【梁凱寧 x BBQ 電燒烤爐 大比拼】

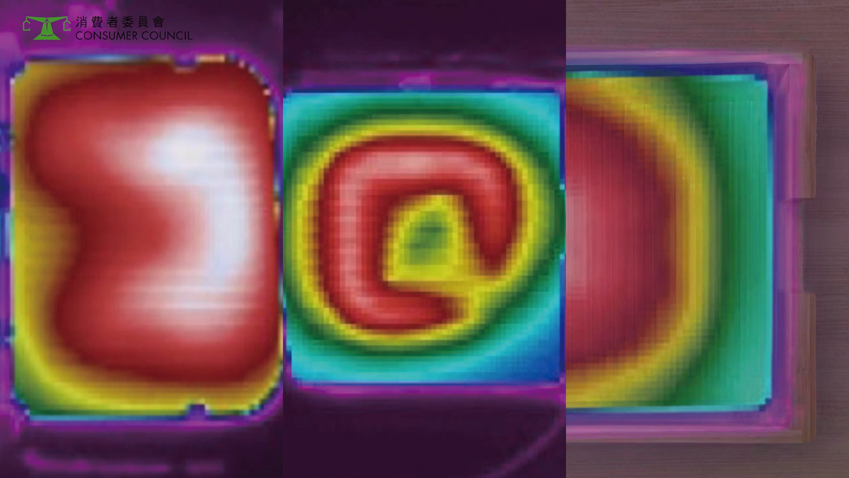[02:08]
位置溫度相差由23度至最高的83度
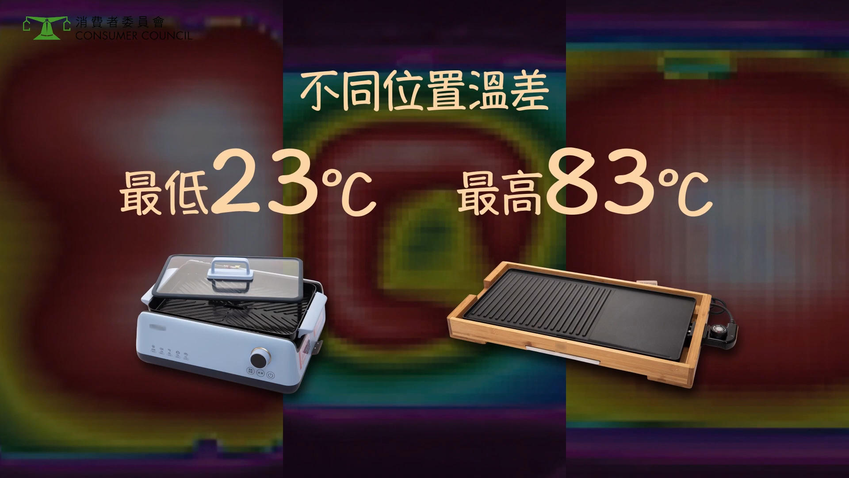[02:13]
其中這
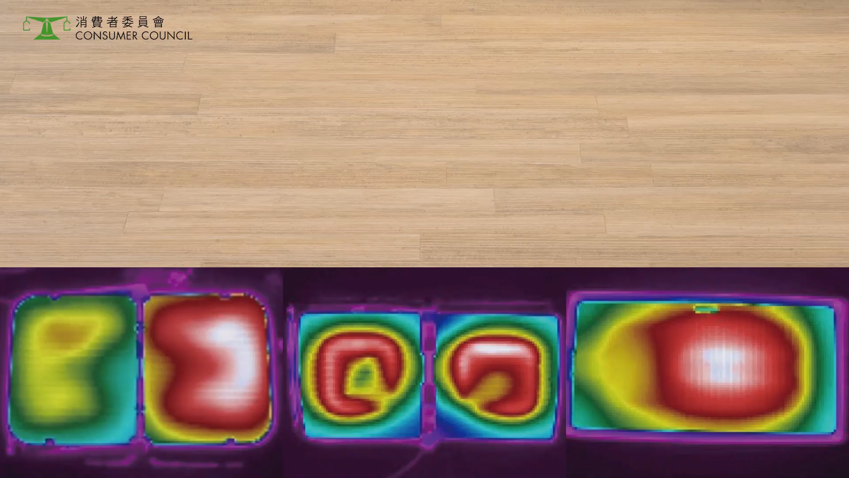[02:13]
三款樣本的最高溫度差異都超過70度反映烤盤的溫度分佈極不平均所以燒出來的食材生熟程度都會有不同